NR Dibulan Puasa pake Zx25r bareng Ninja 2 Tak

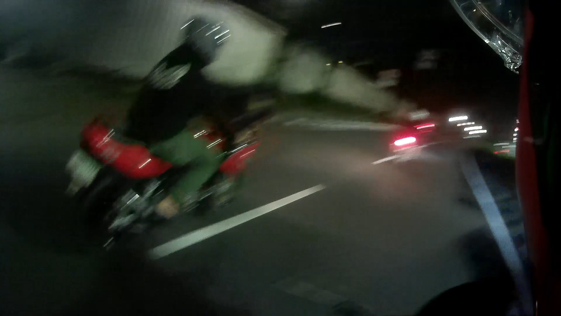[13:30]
Iya, kanan. Oke guys, malam ini kita MR ninja-ninja deh guys ya. Dua tak ada di dua biji. Nah, gua pakai Jetek 25. Anjing dia sepin ini. Para sepuh, mainannya ngeri.
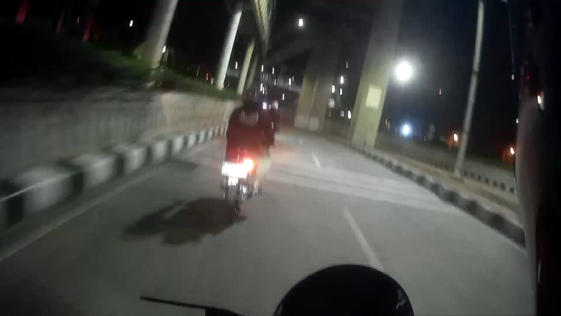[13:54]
Nah, sekarang sih kalau dilihat udah jam 2. Bentar lagi sahur, co. Ini namanya sahur. Sahur on the road ini. Aduh guys, guys. Aduh, ada rencana sebenarnya MR tuh mau jam 1 ya.
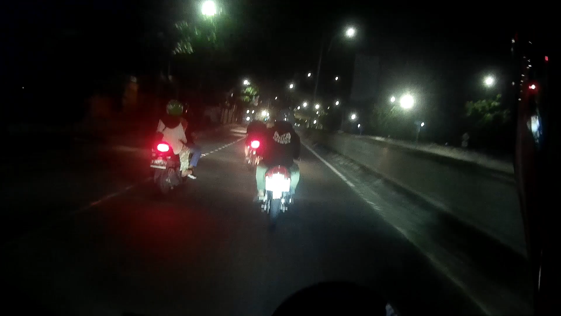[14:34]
Gue baru ngeh, si Rapi lampunya mati yang belakang. Emang iya? Iya. Gak bagus tuh, gak baik. Wah, polisi cu. Mana? Tuh, sebelah kiri lu. Ah, Allah.
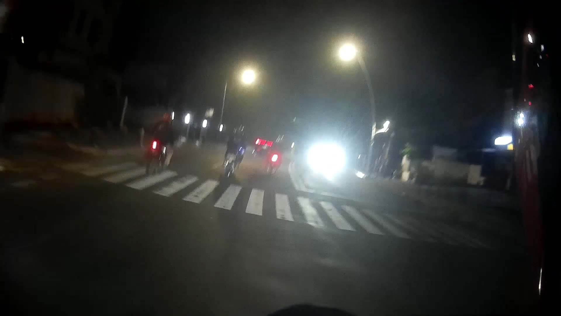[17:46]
Hah? PR yang pas diputar baliknya nih ada polisi gak ya? Iya, makanya maksud gue itu doang. Yang penting kita jangan ke arah ini. Apa? Antasari sana ya? Bukan Antasari. Apa? Kalau nanti kan kita ngeliat cabai-cabain belok kiri tuh, gak lewat underpass. Nah kalau underpass kan lurus nanti kita tembusnya ke bundaran tuh. Nah, beneran itu tuh, nah itu polisi pasti kalau udah nyampe sana.
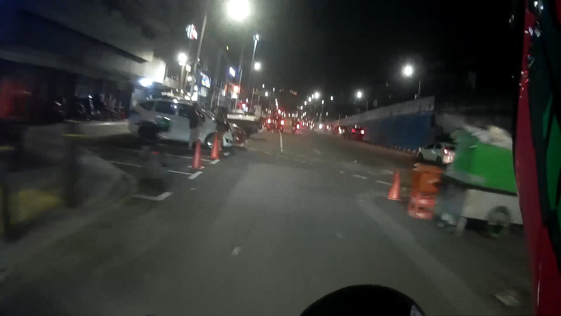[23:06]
Keriting-keriting ya. Wah ini nih. Yang di depan mobil zebra nih. Itu tuh display motor Gojek listrik kan.
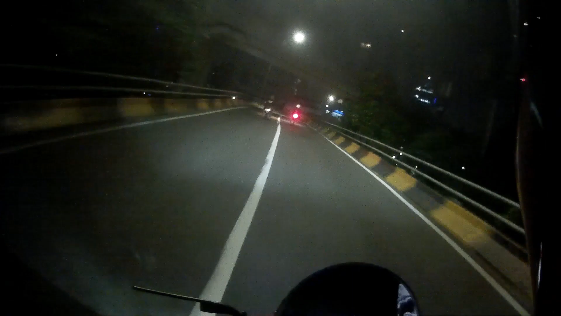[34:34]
Jalur Pulkam itu. Emang iya, Pak? Iya, ini jalur Pulkam nih, ketemu Kalimalang. Oh, sebaik gua masuk tol. Iya, anjing. Goblok. Anjing, masuk tol nanti lu udah jegat polisi lu depan situ nanti itu. Iya, goblok banget gua ini. Lu pikir jalur biasa itu. Goblok, goblok gua ini. Lama kagak pernah NR anjing bareng sama lo, jalurnya jadi lupa gua.